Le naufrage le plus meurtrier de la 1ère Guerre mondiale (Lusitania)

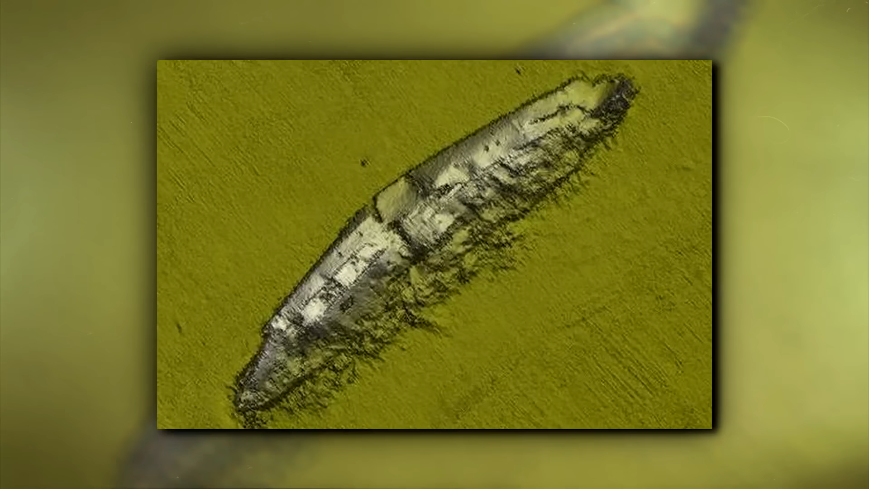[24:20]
L'ancienne star de la cunarde repose la coque éventrée depuis plus d'un siècle à 90 mètres sous le niveau de la mer, au large de l'Irlande.